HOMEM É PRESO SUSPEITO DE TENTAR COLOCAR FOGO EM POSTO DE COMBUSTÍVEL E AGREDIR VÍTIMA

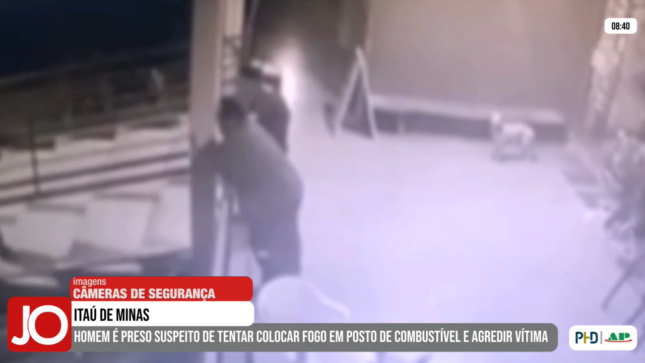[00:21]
Até um cão observa o que vai acontecer. Ele agride o primeiro homem que rapidamente deixa o local.